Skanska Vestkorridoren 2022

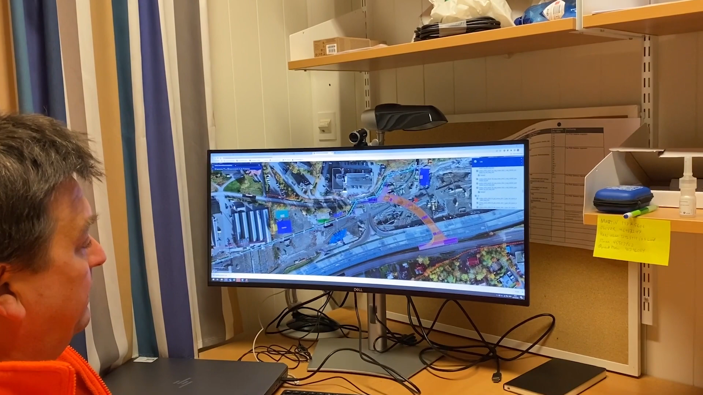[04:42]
Det området med porten vi stod her over der, så skal den nye brua bygges da, på et senere stadium.
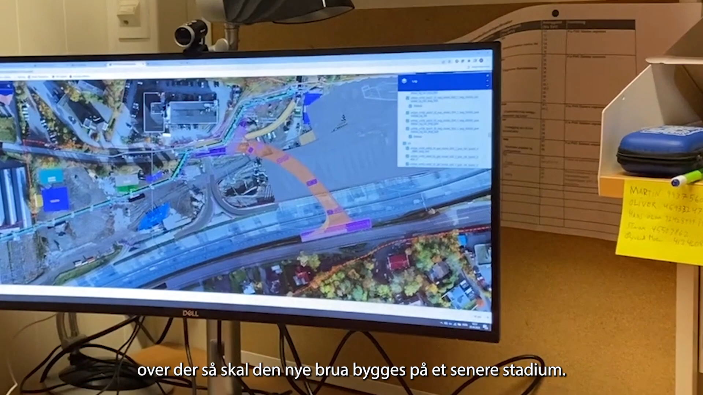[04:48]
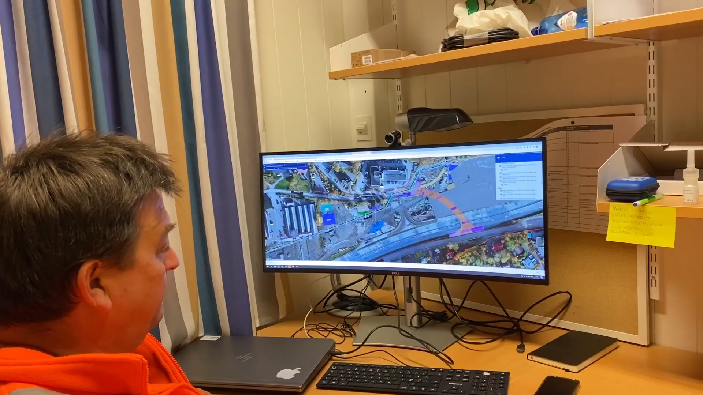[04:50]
Fremtidig E18 skal gå der som vi gikk nå.
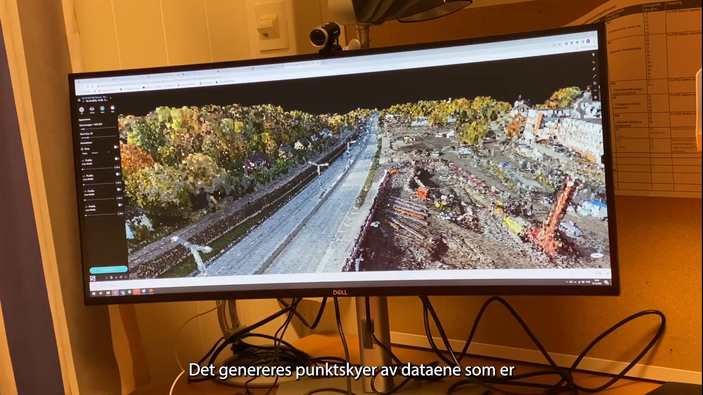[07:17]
Det genereres da punktskyer av de dataene som er ganske enkel å behandle i den softwaren her.
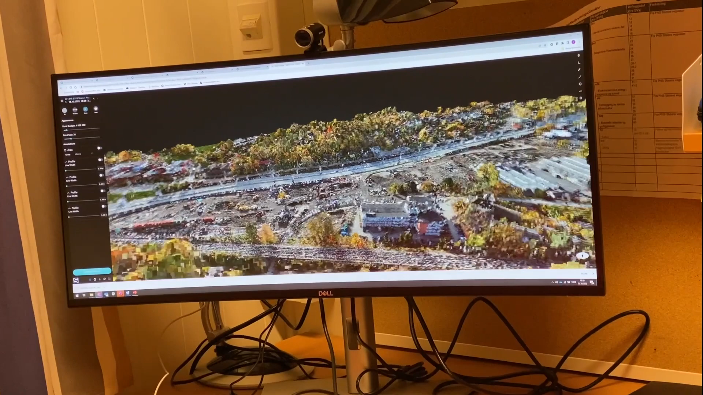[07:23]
I den siste fløye modellen vår så er det, jeg tror det var 162 millioner punkter i den punktskyen. Så den håndteres her nå.
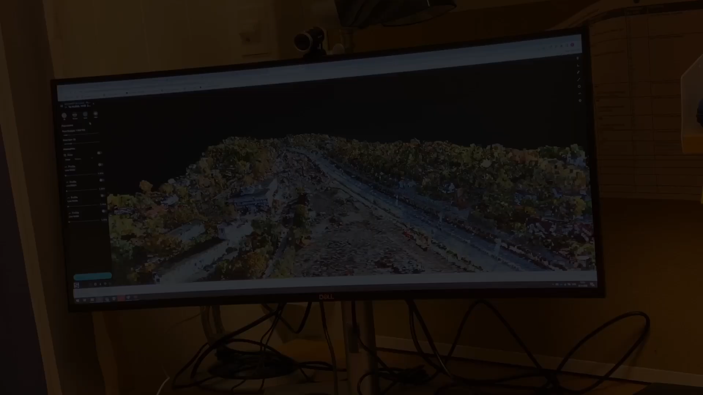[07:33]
Du kan jo ha en litt enklere variant, at du har en,
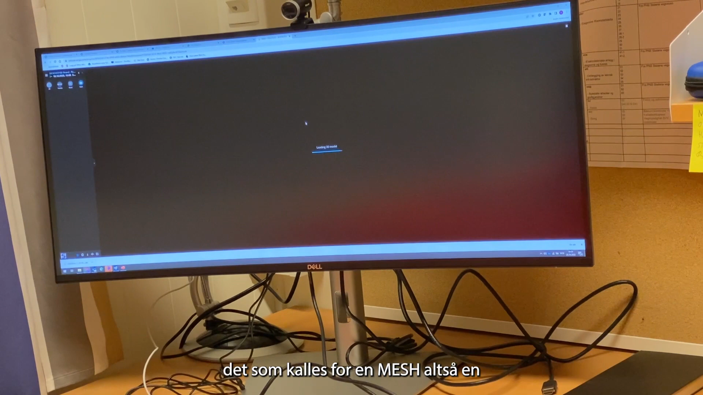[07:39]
det som kalles for en mesh, altså en sammensatt triangelflate.
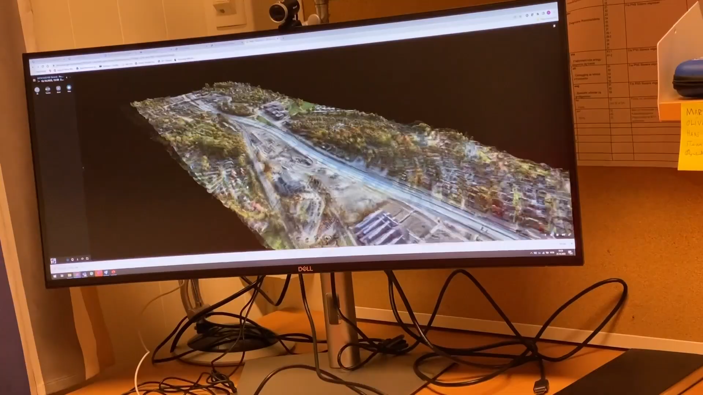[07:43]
Du ser veldig godt hvordan det ser ut da.
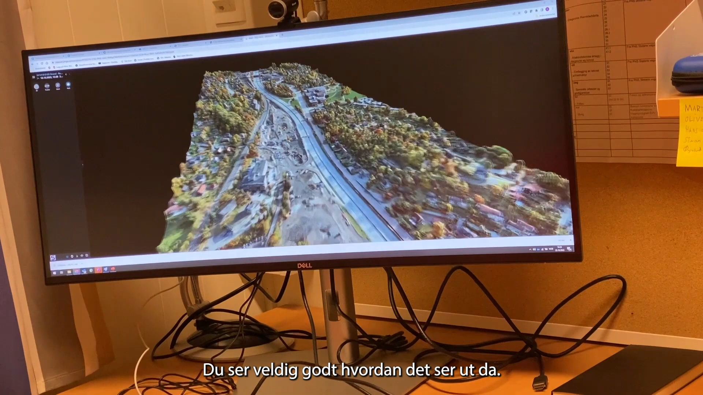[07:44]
Der er jo data prosessert og vist bare i skyen.